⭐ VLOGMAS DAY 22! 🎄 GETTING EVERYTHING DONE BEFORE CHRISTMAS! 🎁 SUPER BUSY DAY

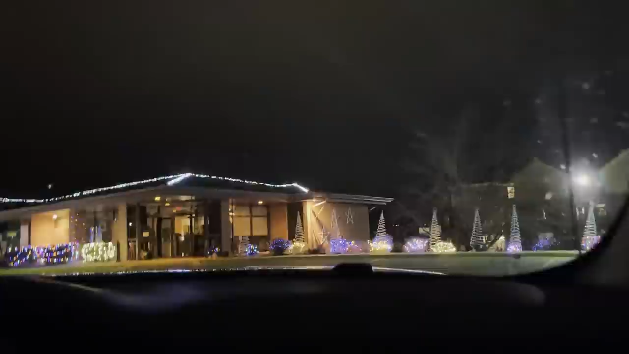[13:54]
credit unions in our town they do a light show to the Christmas music station on the radio so you can kind of turn your radio on to a certain station and then the lights sort of you know go in sync with that Connor was very very excited about it so this is where we went first we just kind of parked and Adam finished his burger so that he could drive
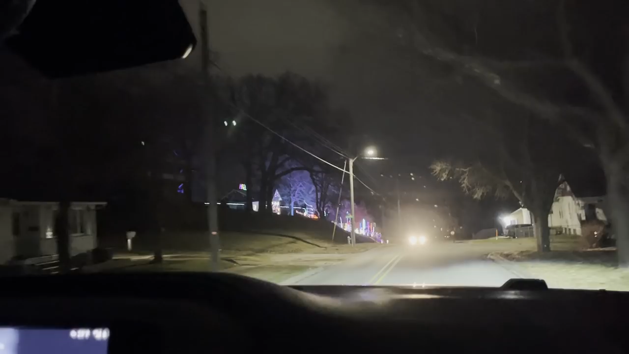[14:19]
us the rest of the way our town this year actually did something really awesome they had a
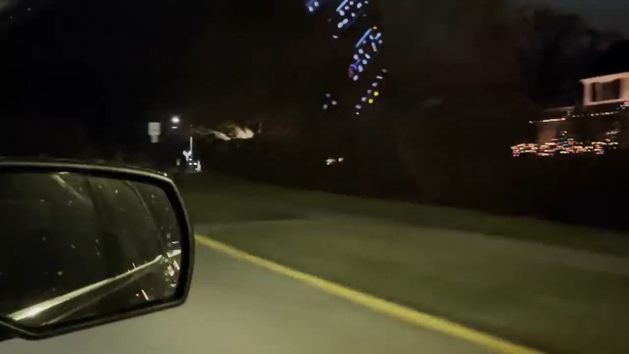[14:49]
few houses that were sort of lit up like like Christmas vacation I would